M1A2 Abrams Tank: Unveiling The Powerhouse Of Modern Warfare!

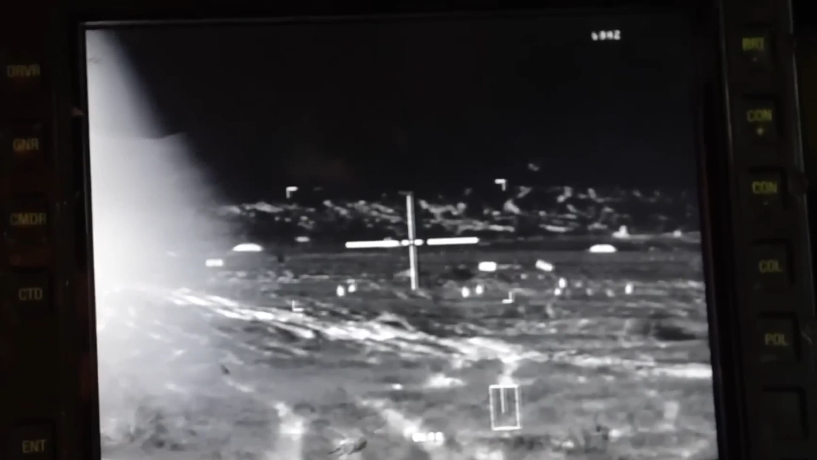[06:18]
The tank's fire control system also incorporates thermal sights, which are essential for target acquisition and engagement in challenging environmental conditions.
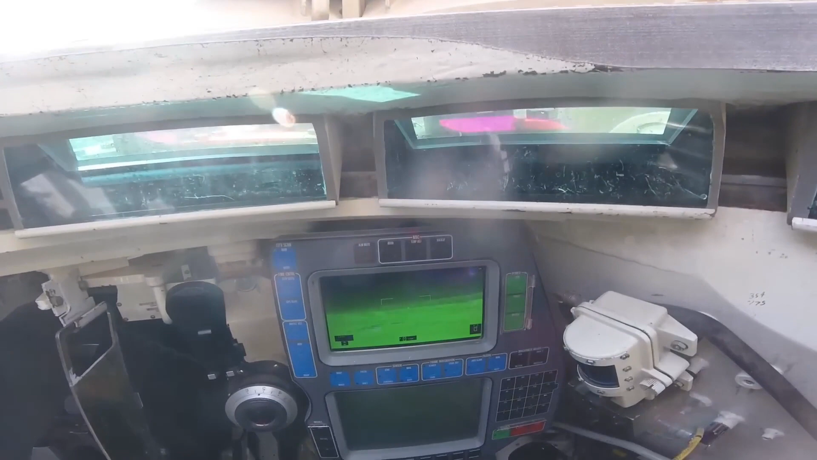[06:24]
These sites use thermal imaging technology to detect and display heat signatures,
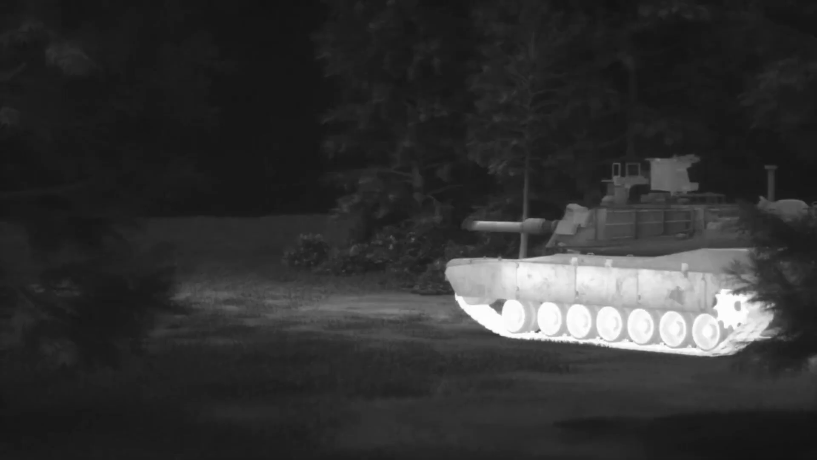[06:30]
enabling the crew to identify and engage targets even in low light conditions or obscured environments such as smoke or fog.